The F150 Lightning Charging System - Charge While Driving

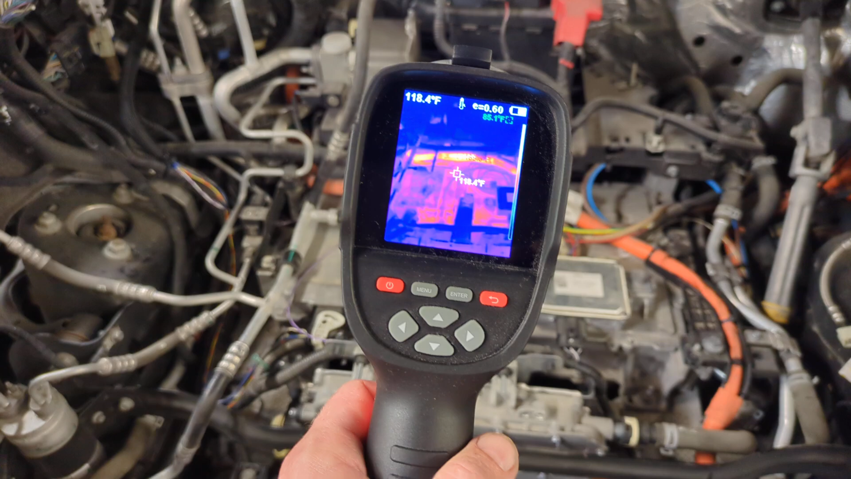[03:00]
wire is hot literally and thermally electrically and thermally it's it's basically high voltage DC coming out of the back of the charger all the way around here to the DC DC converter and then back to the battery and
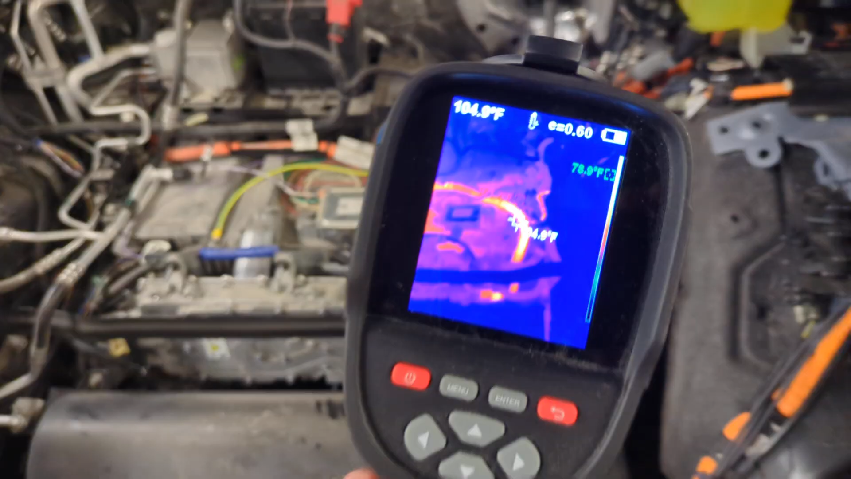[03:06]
so you can see here the truck's been charging at 11 kilowatts and it is
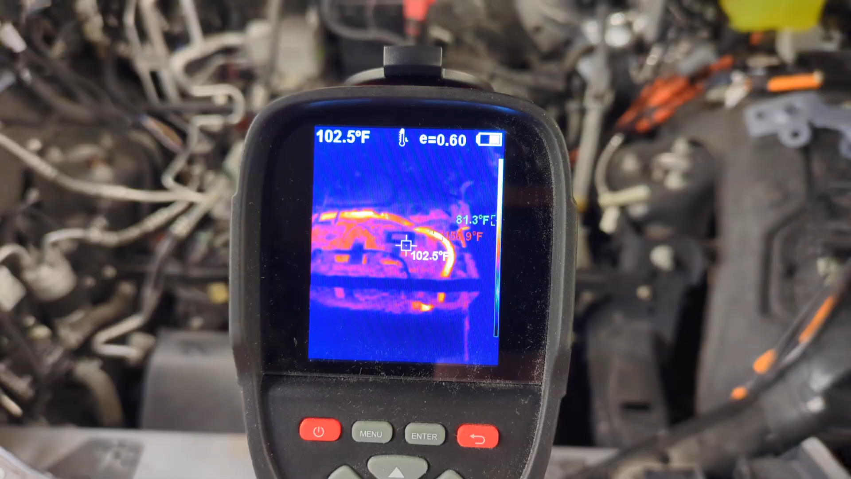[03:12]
On screen: spot 102.5°F
I mean all components are are cool relative to uh that that wire and that wire is not even um it's not even probably caught to the touch really I'd say it's probably 110